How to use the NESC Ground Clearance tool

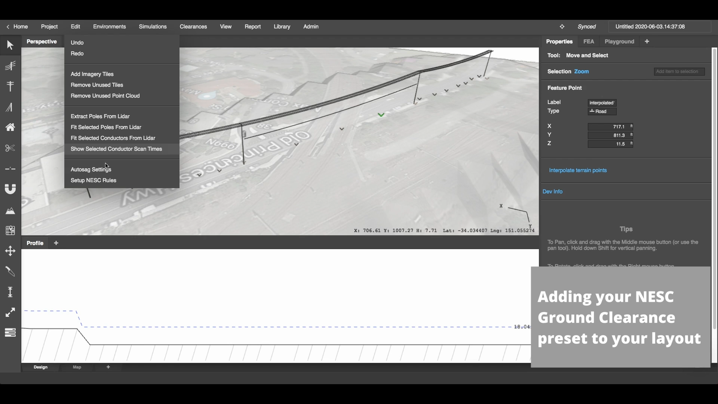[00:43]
Once you've selected edit set up your NESC rules. This will allow you to add the NESC ground clearance report to any of your views. I'm going to add it to this bottom view so I can use it whilst I'm designing.
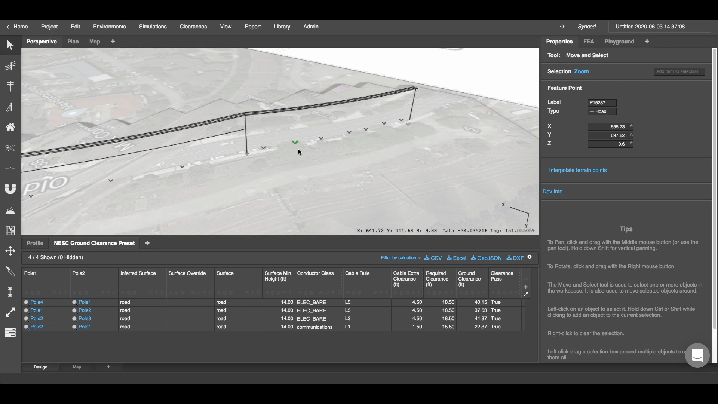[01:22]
Now the inferred surface type column is where the software will infer the surface type from the survey points below.